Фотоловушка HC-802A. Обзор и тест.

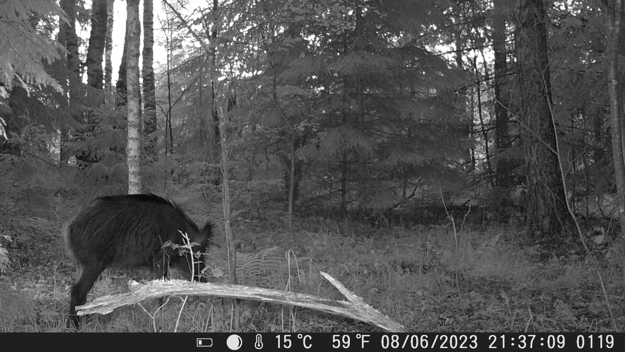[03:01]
Помножьте это на то, что камера подтормаживает при включении, и вы поймете, что ваши варианты первый или второй.
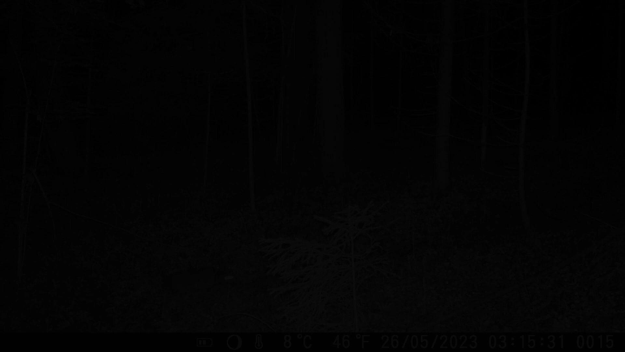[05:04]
В этом режиме камера при заполнении карты памяти стирает более старые фото и видео, и поэтому видеозапись как бы идет по кругу.